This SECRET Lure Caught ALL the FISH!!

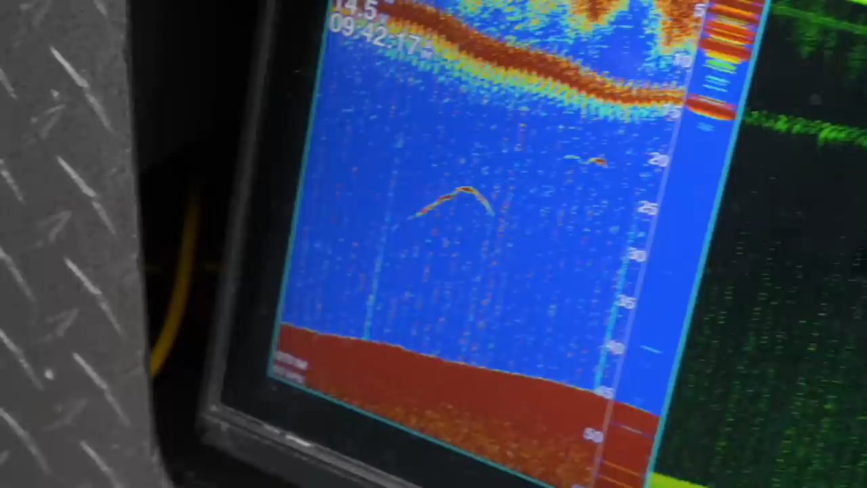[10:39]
Oh, we got two fish on the finder, bud. Oh, you're going big. Got my green gloves.
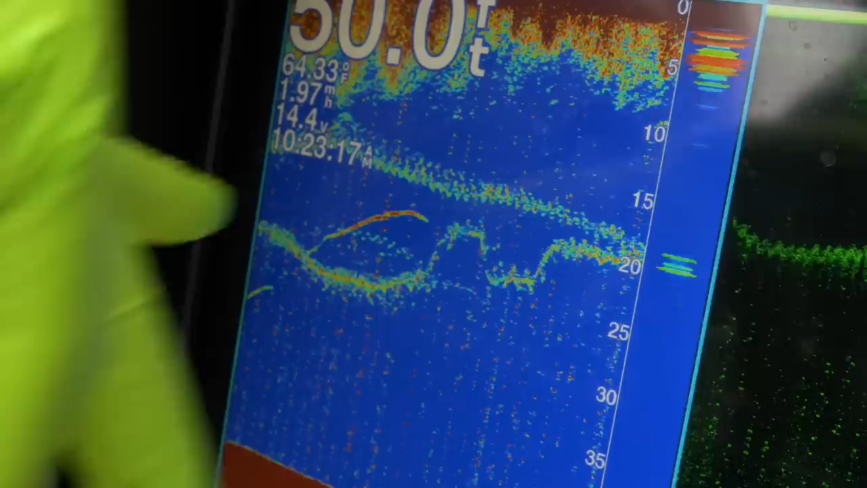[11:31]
On screen: water 64.33°F
And then you can see him on the down scan right here, that white dot.